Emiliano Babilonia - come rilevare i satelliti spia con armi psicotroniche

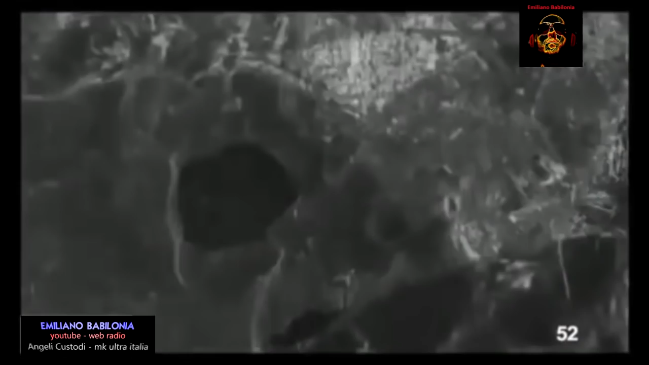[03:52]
Il sensore a bordo ha una capacità completamente doppia di acquisire immagini sia per il mondo civile che con modalità dedicate e classificate per il mondo militare.